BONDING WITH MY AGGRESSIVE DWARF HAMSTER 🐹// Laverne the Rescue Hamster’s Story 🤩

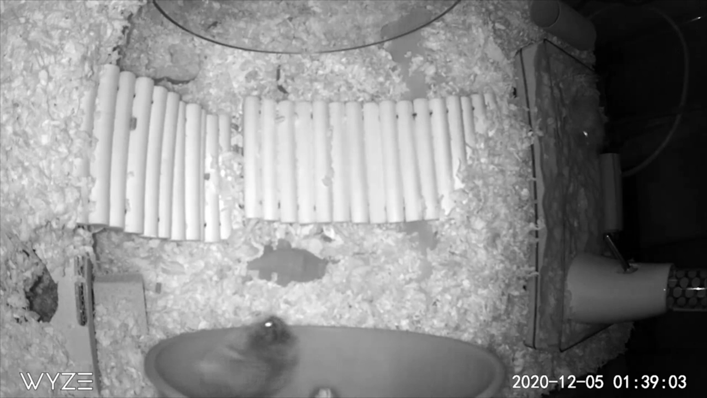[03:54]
they were both active and out and i didn't see them fighting a lot and i definitely didn't see any bite wounds or any reason to believe that they weren't getting along but if i watched all the footage on occasion i would see something like this and you can see they go under that bridge and clearly are fighting over something and one comes out and the other one doesn't come out for a few minutes
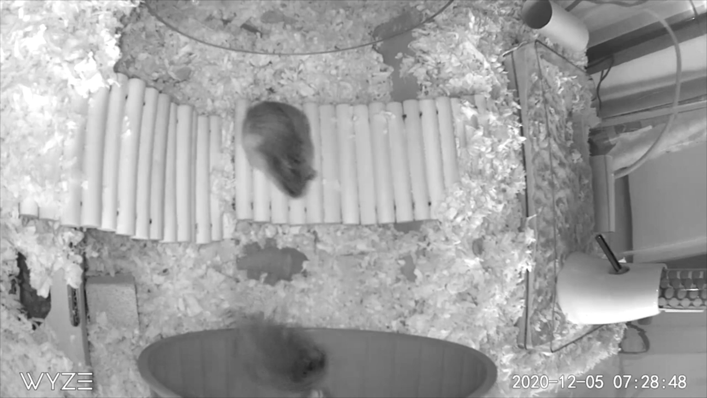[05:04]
laverne and sort of gives her a little dominance check and this is the moment i realized that i believe it was shirley who was the bully and laverne who was being bullied so it kind of makes sense that shirley was a bit more outgoing with us and calmer whereas laverne spent most of her time hidden away and would get easily upset and swat or bite